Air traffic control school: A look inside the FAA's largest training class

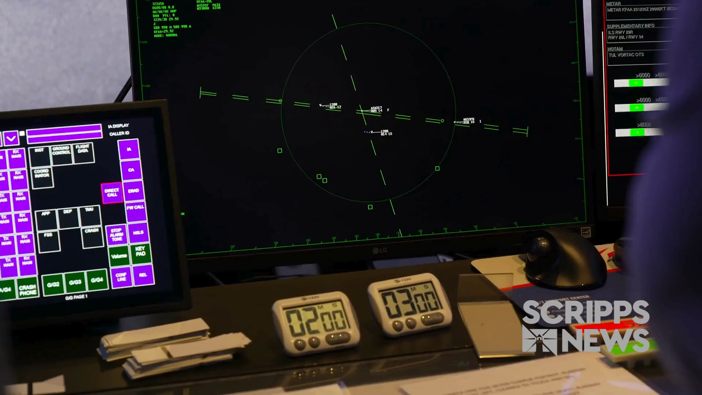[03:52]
Even with radar, I'm told to rely on my eyes to constantly scan the sky.